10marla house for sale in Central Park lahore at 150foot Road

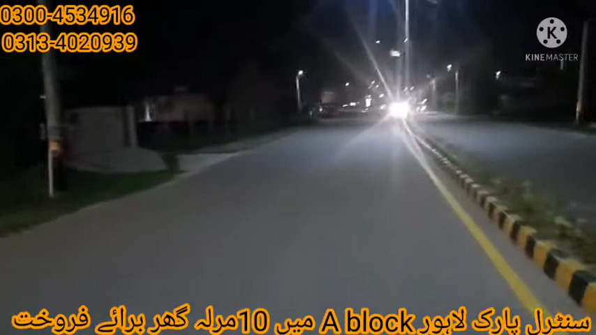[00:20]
یہ سامنے اس کا گول راؤنڈ اپورٹ آ رہا ہے جو ہسپیٹل کے بالکل سامنے ہے بڑی پرائیم لوکیشن پر گھا رہا ہے اور یہ اچھی پرائیز میں مل رہا ہے تھوڑا سا آپ کو شوڑلی سا وزٹ کرا دیتے ہیں ان رات کا ٹائم ہے اندر چلتے ہیں اور اس کو دیکھتے ہیں